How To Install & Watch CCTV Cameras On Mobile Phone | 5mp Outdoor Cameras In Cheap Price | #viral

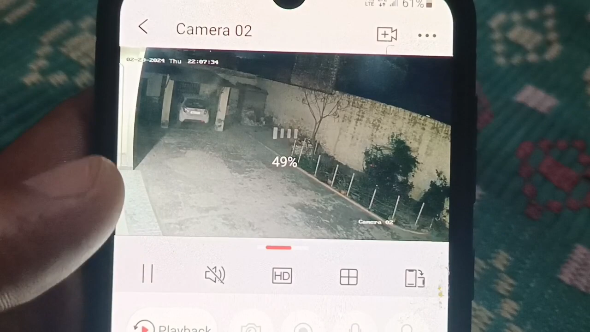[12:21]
ਬਿਲਕੁਲ ਨਾਲ ਨਾਲ ਚੱਲਦੇ ਪਏ ਆ। ਇਹ ਨਹੀਂ ਹੈਗਾ ਕਿ ਮਤਲਬ ਅੱਗੇ ਪਿੱਛੇ ਚੱਲਦੇ ਆ, ਬਿਲਕੁਲ ਨਾਲ ਨਾਲ ਦੇਖੋ ਚੱਲਦੇ ਪਏ ਜੀ ਇਹ।